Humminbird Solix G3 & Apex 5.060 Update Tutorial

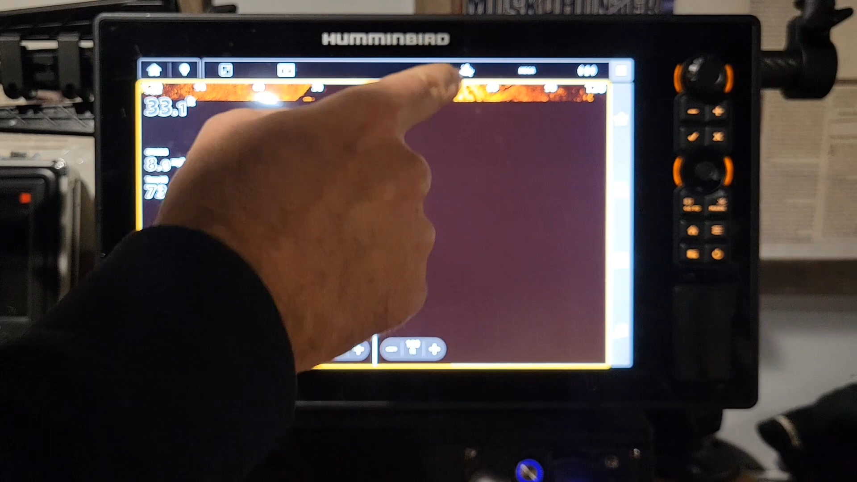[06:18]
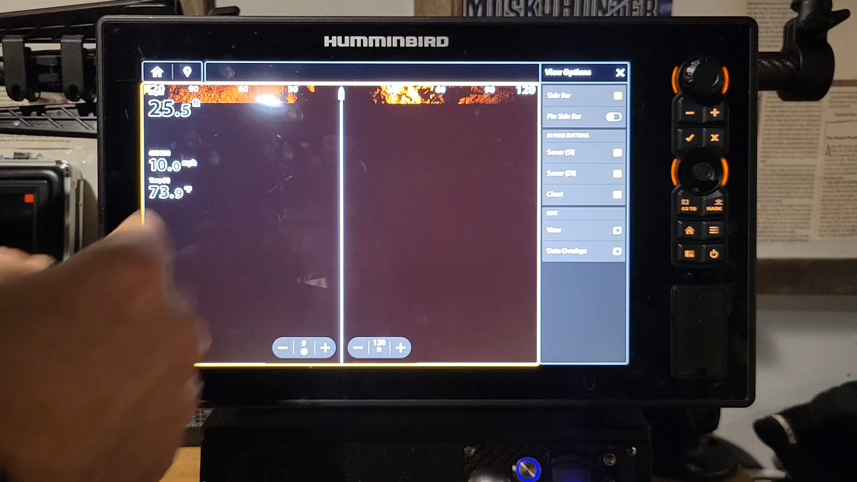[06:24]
And it also has some other options right here too. So it gives you a lot of quick options. Let's go back to that multi-pane screen.
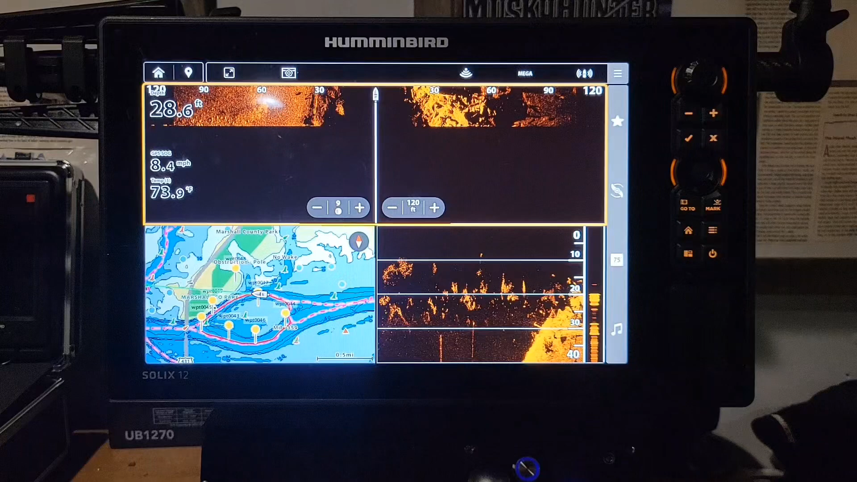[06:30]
On screen: depth 28.6 ft, water 73.9°F, speed 8.4 mph
Say we want to go into our 2D. Click your two fingers on that. Now we're in 2D and can get through here very easily, adjust that sensitivity up and down, get to our main menu,
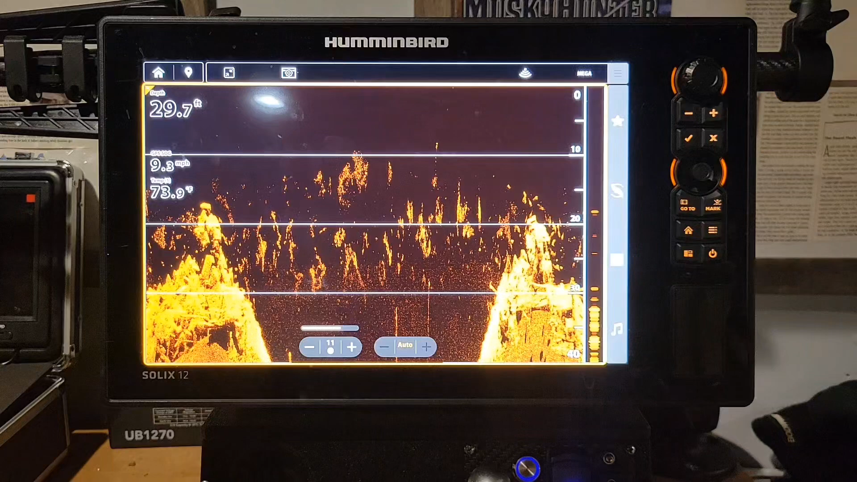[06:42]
On screen: depth 29.7 ft, water 73.9°F
get to our full menu, things like that. So it's very easy to get around on. They've made it very simple to get around on.